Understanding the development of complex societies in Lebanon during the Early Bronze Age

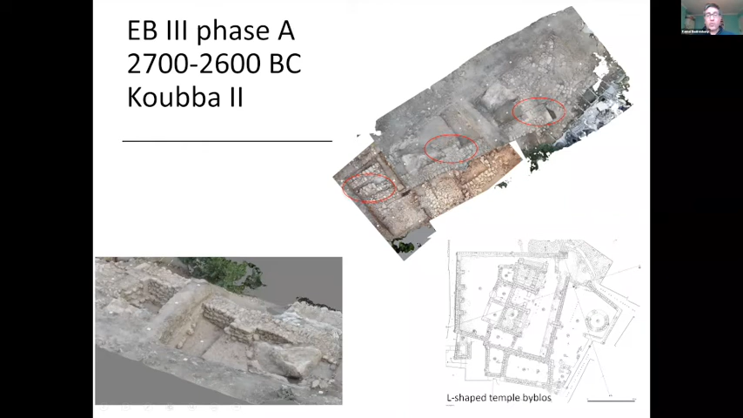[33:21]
I mean, we have some ways to go towards a fig tree, basically, that marks the end of where this wall could possibly be preserved, because the site, as I say, is heavily damaged. And here we have these two rocks. Incorporating natural features is not uncommon. We have evidence of it at Biblos. But, you know, this area here was chock full of, you know, broken, but nearly complete ceramics, bones. I mean, it's really quite hard to excavate this. Now, I'm not sure whether this was deposited as part of the function of this building, or whether, you know, people have just been heaving stuff off the top after the period of this building.
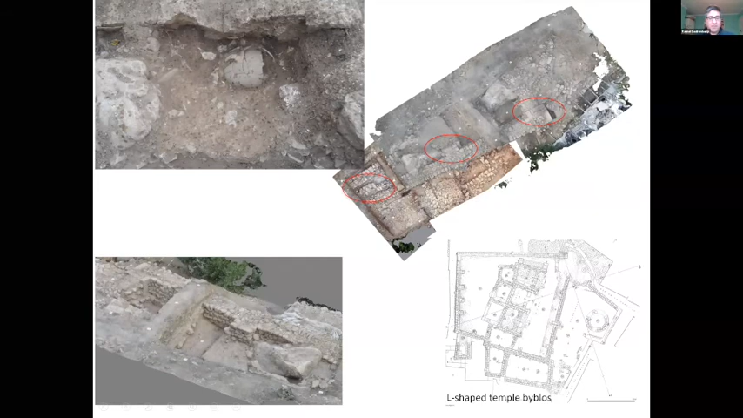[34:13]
And then they build these kind of structures here, semi-circular structures, which we don't understand.